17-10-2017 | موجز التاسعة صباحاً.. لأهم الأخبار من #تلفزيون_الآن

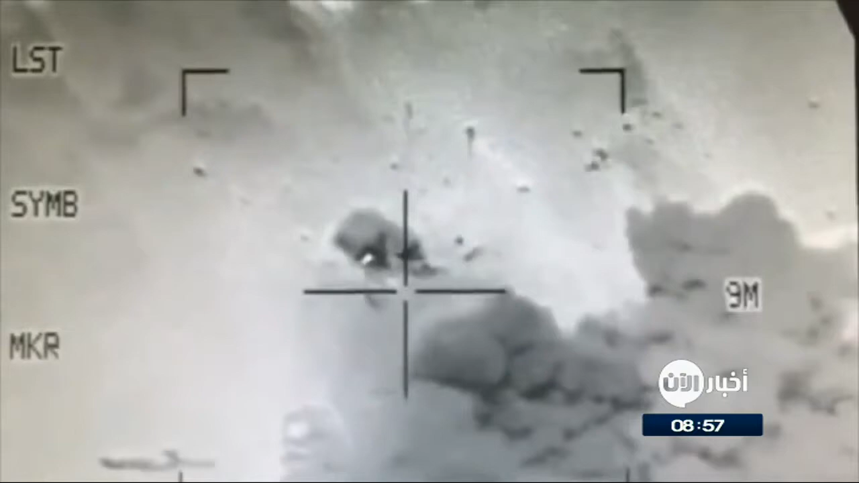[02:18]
اعلنت وزارة الدفاع الامريكية البنتاجون في بيان لها قتل العشرات من افراد تنظيم داعش الارهابي بضربة جوية امريكية استهدفت
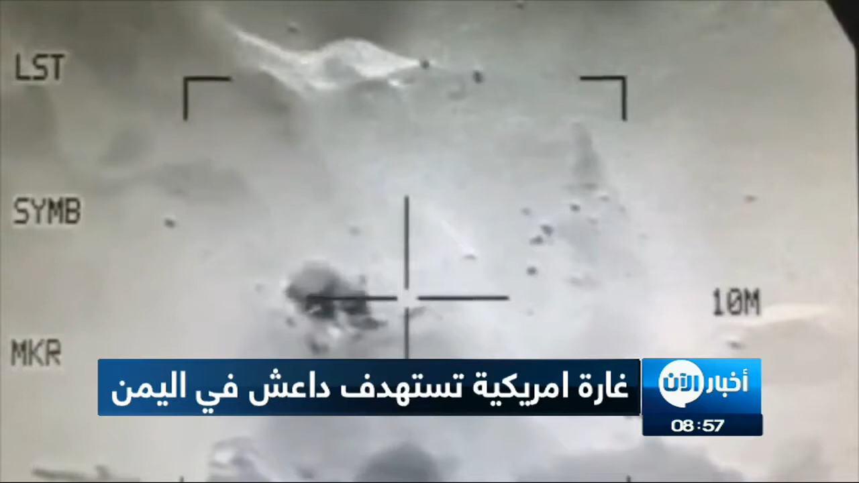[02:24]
معسكري تدريب في محافظة الميضة في اليمن اضف البيان ان داعش استخدم هذه المعسكرات في تدريب المقاتلين الجدد على استخدام الاسلحات الالية وراجمات الصواريخ